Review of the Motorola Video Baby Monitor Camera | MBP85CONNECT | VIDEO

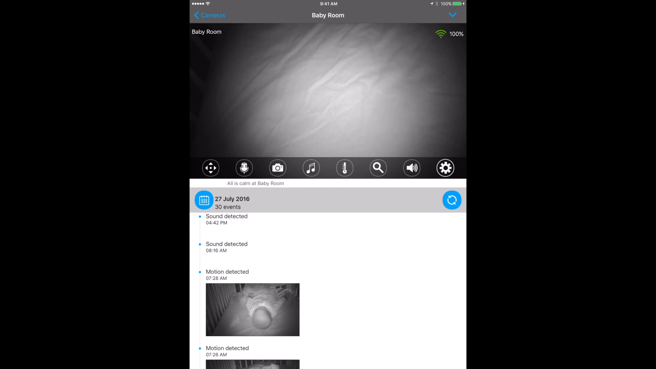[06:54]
and right there we can see that it's just a little bit dark in there because of there's no light on in the room where the camera is so i can go ahead and actually adjust the camera can move it up or down
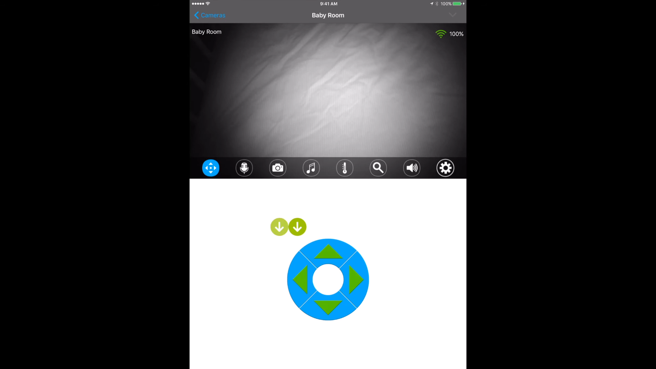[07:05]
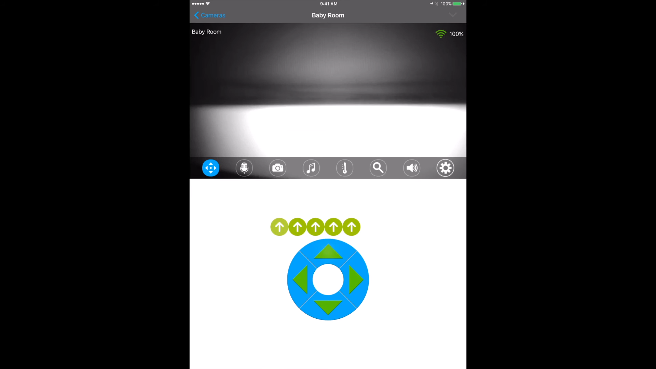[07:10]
all right so let's just move it up oops we're going the wrong way so this is all done completely over wi-fi all right so i'm not uh i'm not using its own different
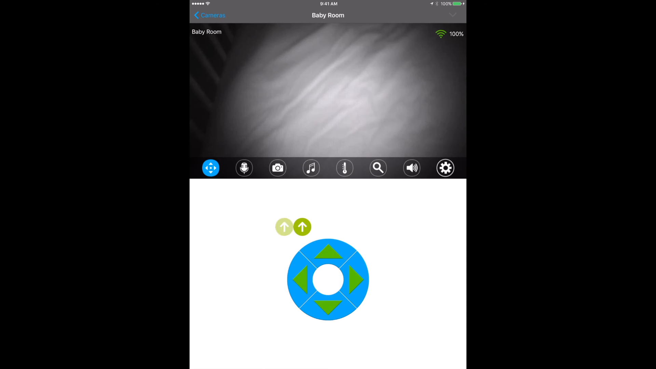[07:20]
technology it's just connecting directly through the internet so i can go ahead and just adjust it accordingly all right so there you go nice and easy so
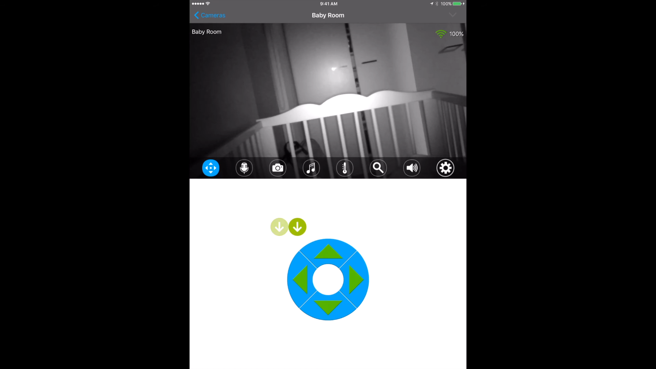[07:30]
that is adjusting the camera up and down left and right okay
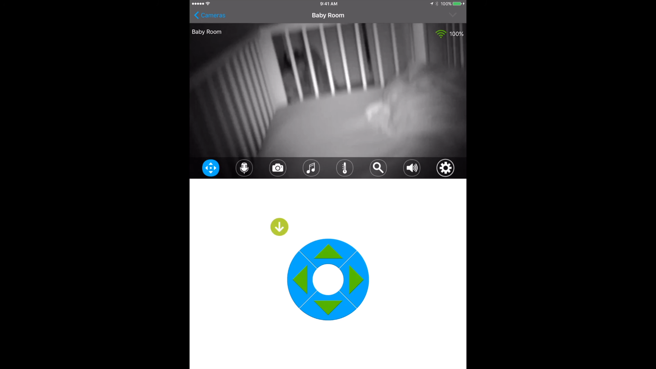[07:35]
you've also got the little microphone button
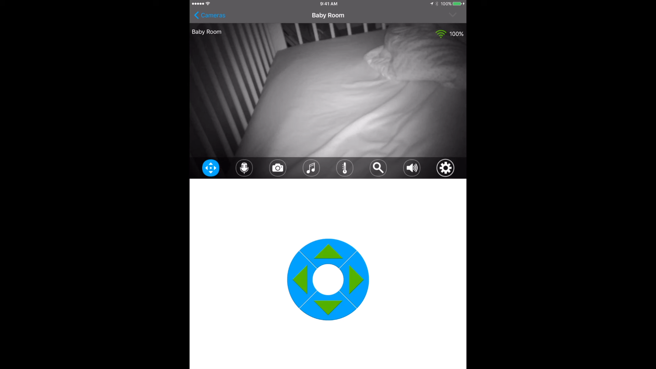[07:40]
here so you can hold that tap to talk so you can actually click on it and then you can talk to your baby you can say go to sleep baby and then click it again and
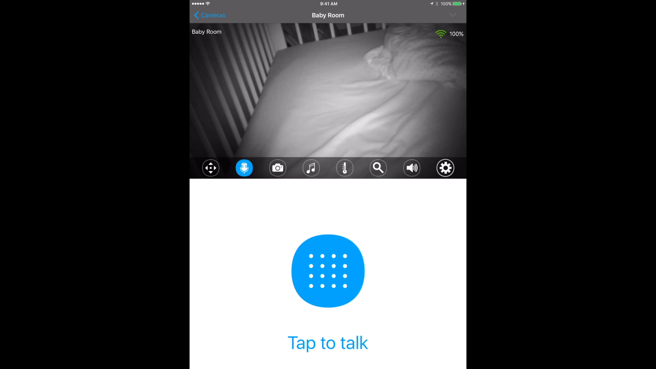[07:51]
it'll stop and it'll actually come out through the microphone through the through the speaker sorry on the camera on the other end you can take a photo if he looks very cute how he's
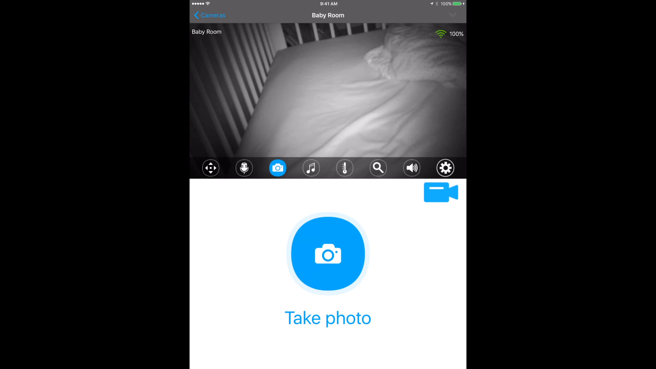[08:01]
sleeping you can take a photo of it you can take a video of it you can go into the music and play a music so i can just say play
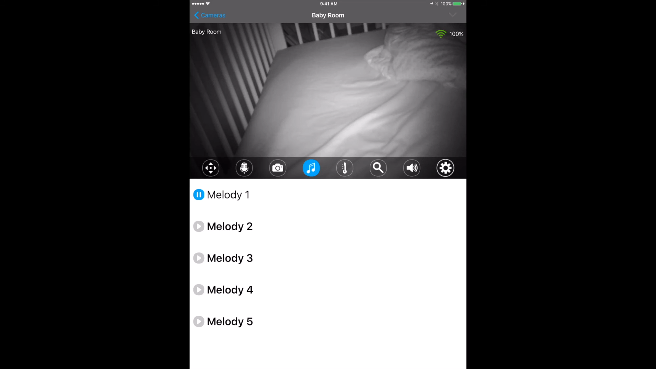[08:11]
you may be able to hear that in the background but you can actually play different sorts of melodies as well to try to put your baby to sleep as well you've got the temperature
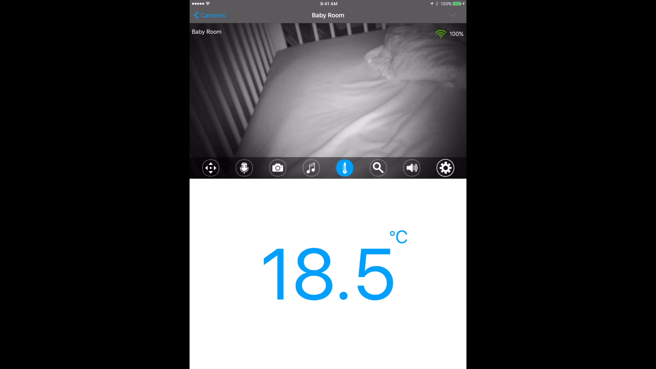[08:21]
gauge to see how hot it is in that room at the moment you can search you can actually look through past events to see when things happen when sound was detected when motion
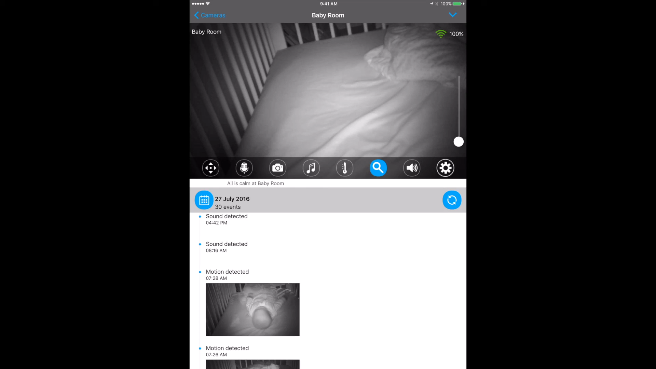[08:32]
was detected and you can actually turn the sound on and off as well and then back into settings is where we were before